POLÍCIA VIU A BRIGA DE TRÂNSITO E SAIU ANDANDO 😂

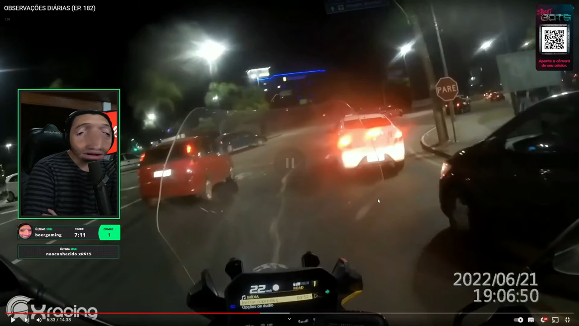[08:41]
Caralho, mano, eu pensei que era um cadeirante, bro. Caralho, mano! Meu Deus, eu falei, caralho, o busão arrebentou o cadeirante na porrada ali. Meu amigo! Caralho! Mano, os caras tava pegando bonde no busão, véi!